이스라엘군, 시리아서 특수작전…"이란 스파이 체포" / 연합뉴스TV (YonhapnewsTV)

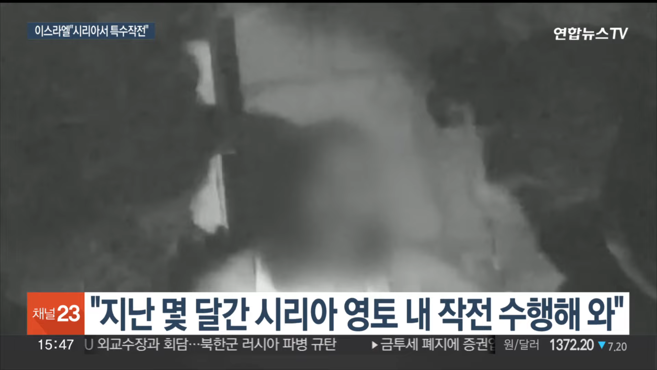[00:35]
이스라엘 북부전선에서 정찰과 게릴라전 임무를 맡은 에고주 부대원들이 시리아 영토 안에서 벌인 작전 모습입니다.